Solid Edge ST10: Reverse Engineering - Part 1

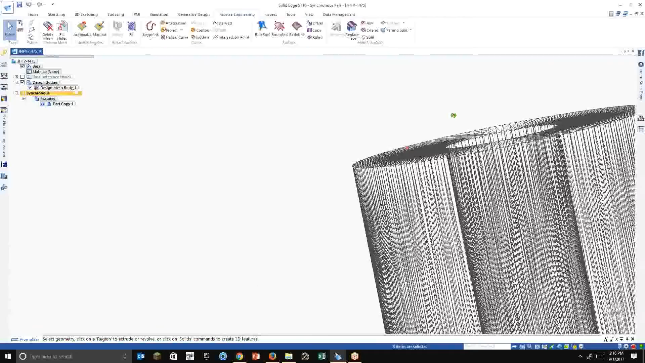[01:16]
So there are nothing more than just thousands of little triangles that replicate, excuse me, replicate a solid surface.